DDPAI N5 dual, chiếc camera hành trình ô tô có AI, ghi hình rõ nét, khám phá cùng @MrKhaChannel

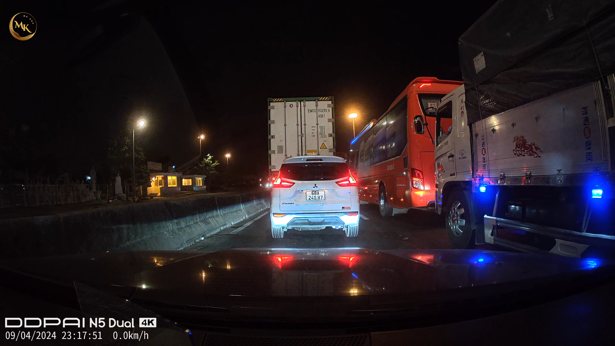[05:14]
đủ cái nhiệm vụ là ghi hình rõ nét Và rõ biển số xe của xe phía trước như trong video mọi người thấy Chiếc xe màu trắng phía trước tuy là nó có màu trắng Và cái đèn xe của mình cũng dạ hầu như là gần dạ vào Tuy nhiên là biển số vẫn đọc được rất là rõ nét Và đặc biệt là chiếc Fortuner méo bên tay phải cũng vậy Biển số mình cũng đã thấy rõ Thì đó là hai cái điểm nhấn mà mình thích nhất ở chiếc camera hành trình này Đó là ghi hình rất rõ,